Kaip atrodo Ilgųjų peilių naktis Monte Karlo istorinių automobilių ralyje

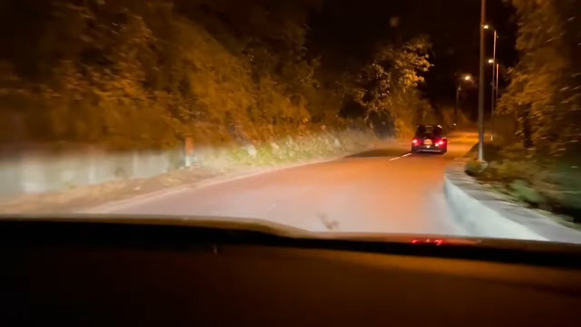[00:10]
Čia dabar važiuojame į greičio ruožo pradžio naktinio. Bet čia būk su tokiam nori šviesom.
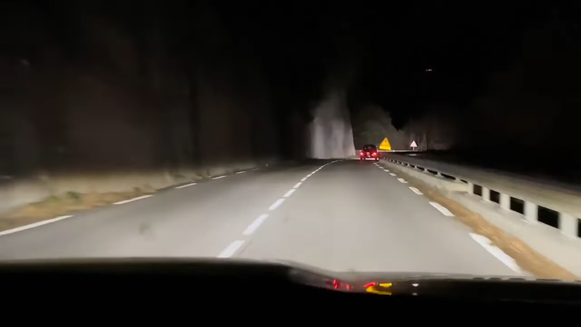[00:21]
Važiuoju į kalnuose, važiuoju, važiuoju. Tik kokie nors kišenėlė yra kur, sustoja mechanikai, laukia mašinas, kurie keis rytus. Ir pa kažkokį remontėlį darys. Jie visi labai tvarkingai važiuoju, neišvažiuodami šiais mojuostas. Priminysiu, čia negreidžio ruožas, čia privažiavimas iki greidžio ruožo.
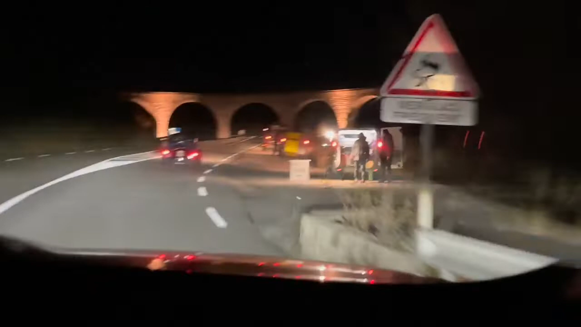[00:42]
Na va, mechanikai laukia savo komandą, kad dražu. Čia iš tikrųjų vien dėl vaizdu reikia važiuoti, nes jie yra nerealiai geria. Va, mašina važiuoja ir mums nesimato kur važiuoja, tai jeigu juos nebūtų būtų švies sunku.